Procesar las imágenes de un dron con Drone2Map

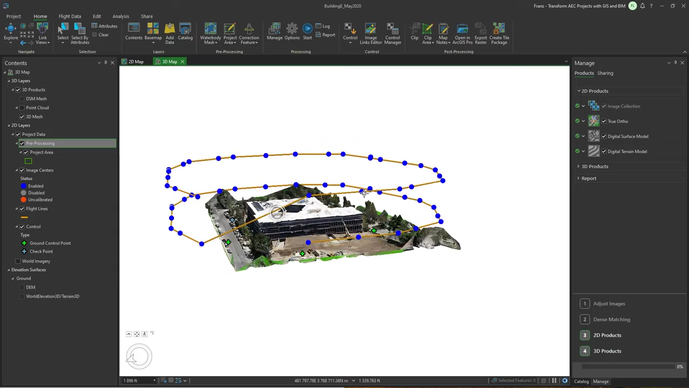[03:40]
Lo pueden ver. Es ideal cuando queremos productos 3D. Tal como se muestra acá.
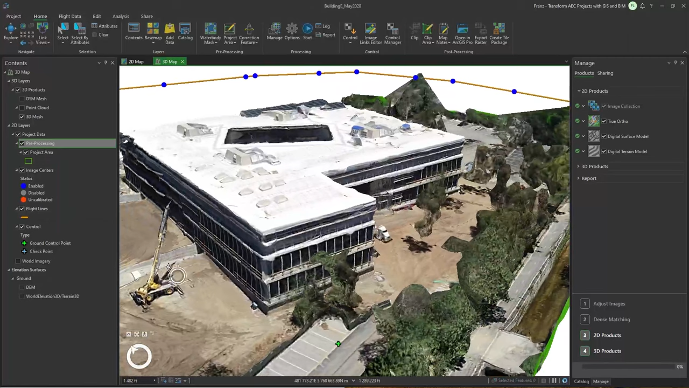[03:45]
Sería el resultado. Y en cambio cuando tenemos un vuelo de esta forma. Priorizamos por ejemplo para una ortofoto.
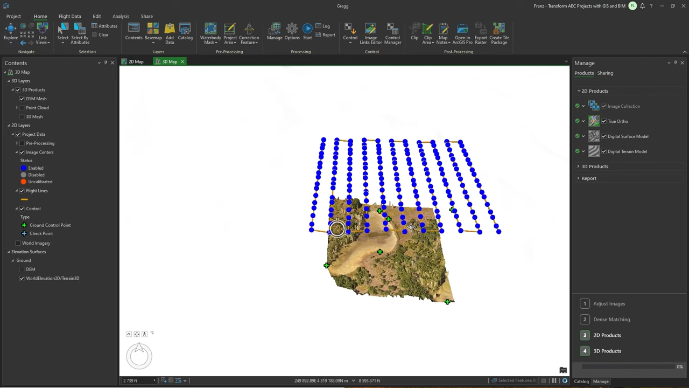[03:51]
Es decir para áreas más extensas. No solamente tal vez concentrarnos. En una edificación en específico. O en algún objeto en especial. Por eso lo configuramos así. Y ahí están los puntos de control.
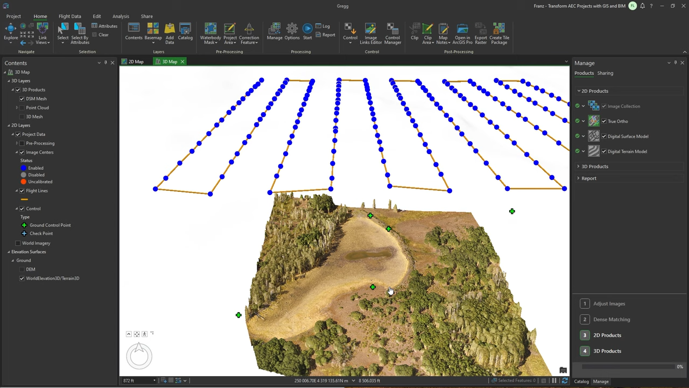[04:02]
Ahora acá en Control. Hago clic en Import Control. Exploro el archivo donde tengo los puntos de control. Y antes de empezar en esto.
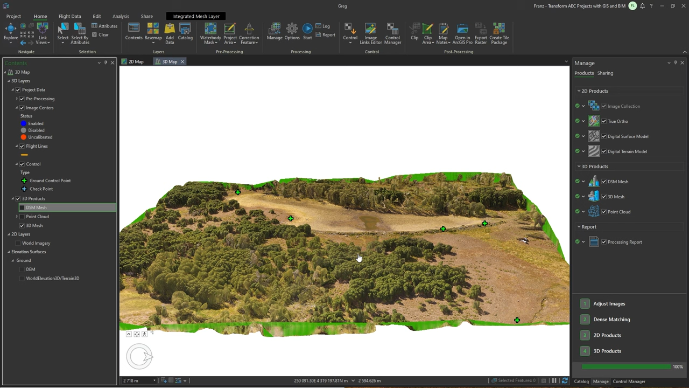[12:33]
Justo acá. Tenemos activado el 3D mesh. Lo voy a desactivar.
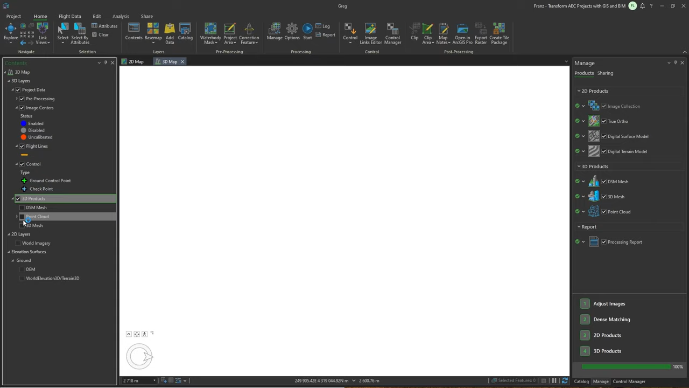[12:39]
Ahora la nube de puntos. O el point cloud. Acá tenemos.
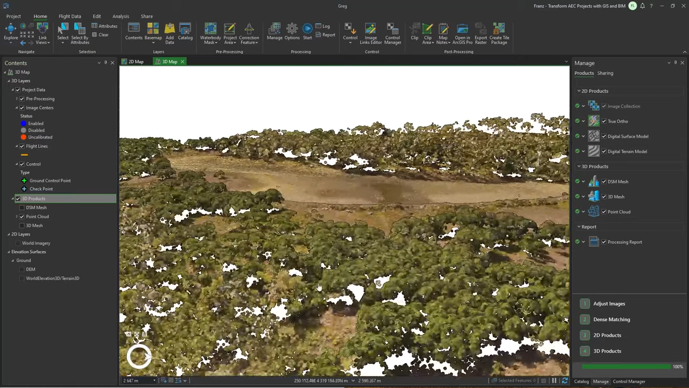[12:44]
Esto sería más o menos como. Cuando tomamos datos con LIDAR. Pueden ver aquí. Y acá tenemos. El modelo digital de superficie. DCM mesh. Sería más como acercándose a la realidad.